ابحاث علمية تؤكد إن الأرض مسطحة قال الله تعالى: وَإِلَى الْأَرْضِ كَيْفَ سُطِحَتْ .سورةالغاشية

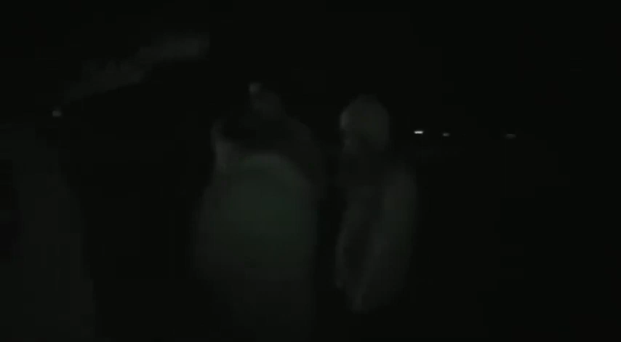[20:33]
وصلنا إلى الموقع على جانب الطريق، وهناك في وسط الصورة تظهر مدينة كوباكابانا.
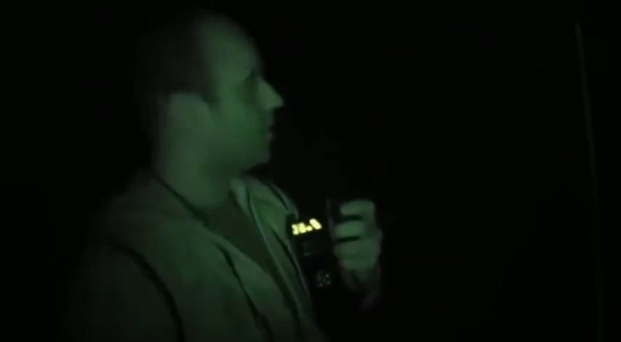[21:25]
الفرق جاهزة والمعدات في مكانها، أصبح من الممكن بدء التجربة.
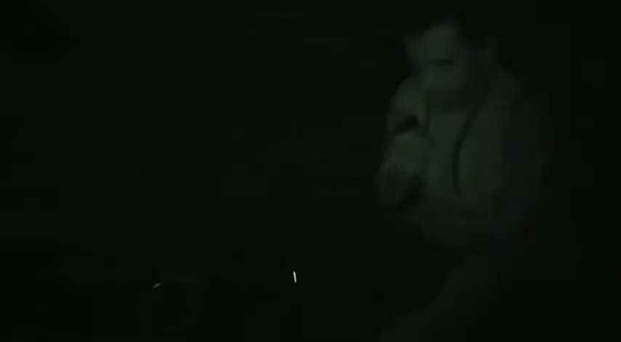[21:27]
جميل، اتركها هكذا. إننا نقوم بتوجيه الليزر.
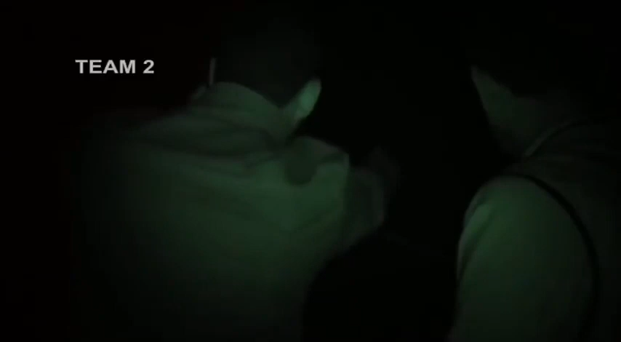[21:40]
لقد وصل هنا، هنا إلى اليمين، إلى اليمين،
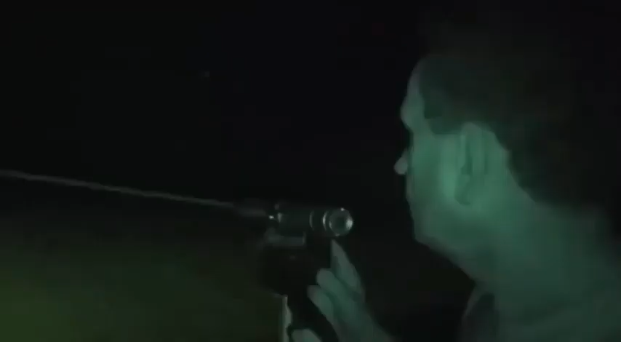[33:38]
تم إنجاز التجارب كلها، ها قد حان وقت الحقيقة.
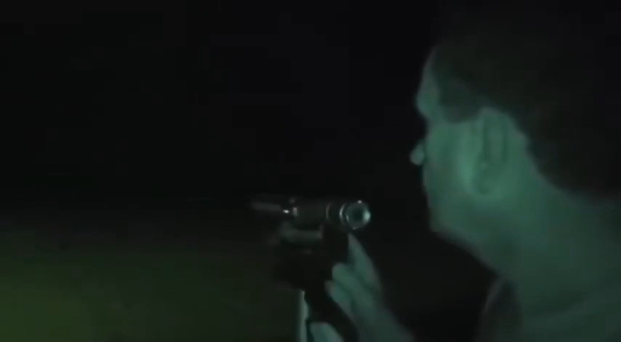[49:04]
كما ترى يتواصل الجهازان على مسافة 18 كيلومتر.
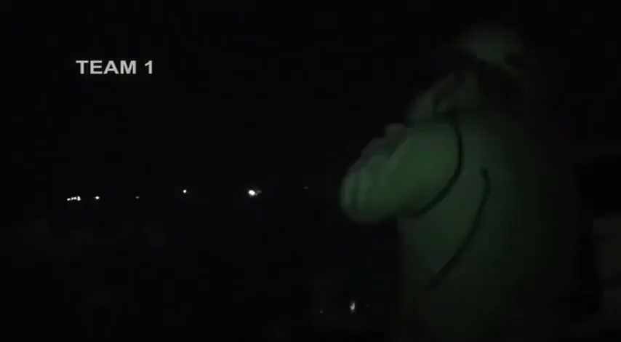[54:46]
انظر هناك، رأيته في هذا الاتجاه. لقد وصل، ها هو مجددا.
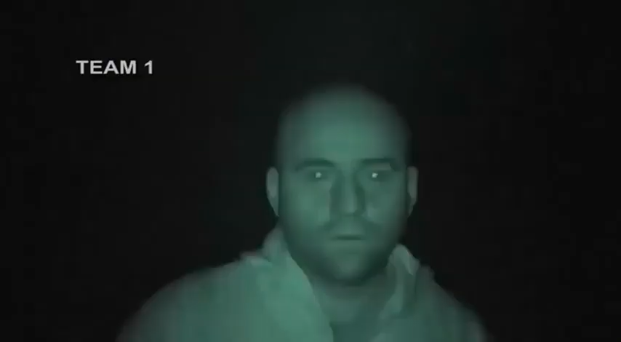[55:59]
النتيجة إيجابية هنا، واستطعنا رؤية الضوء
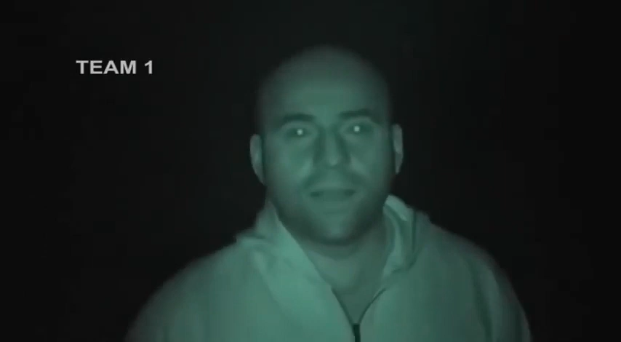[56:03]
على بعد 35 كيلومترا، لا انحناء هنا بل مسطح تماما. الأبحاث هنا أعطت نتيجة ممتازة. هنا وبفحص الليزر هذا بين فريقين على بعد 35 كيلومترا
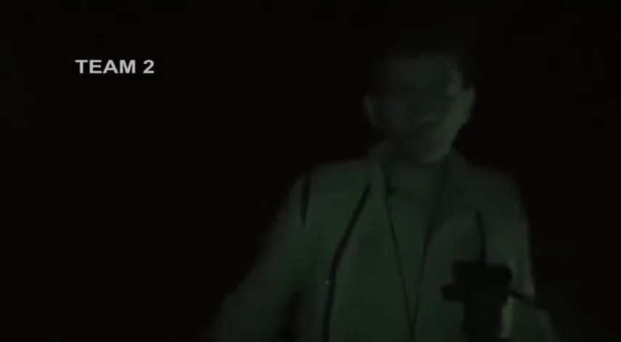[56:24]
حصل تبادل غير معتاد نظرا للمسافة التي تفترض وجود قوس بارتفاع 24 مترا. لم يكن من المفترض أن يرى أي من المجموعتين ضوء الأخرى.